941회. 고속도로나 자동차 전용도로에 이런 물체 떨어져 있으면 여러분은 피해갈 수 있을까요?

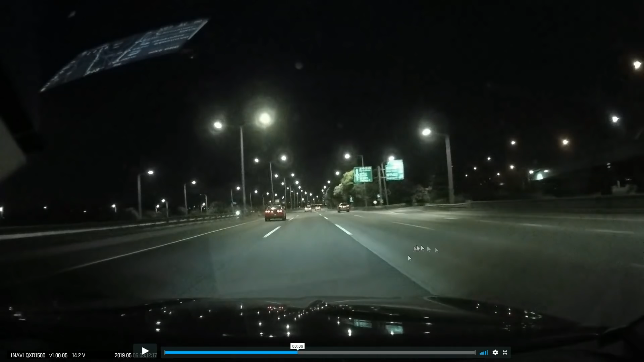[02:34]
갑니다, 어떤 사고인지. 자유로 시속 90km죠. 뭔가 튀었어요, 다시. 택시는 1차로로 가고 있고요. 블박차는 2차로로 가고 있고요. 블박차가 더 빠르지 않습니다. 보조를 맞춰서 가고 있습니다. 그런데 블박차는 앞에 뭔가가 떨어져 있는 걸 보고 피합니다.